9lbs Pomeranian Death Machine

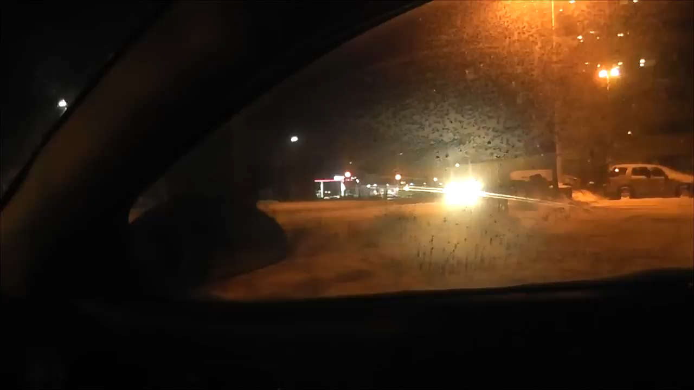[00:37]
So this car here has passed by About This is the fifth time I've seen this car do this lap.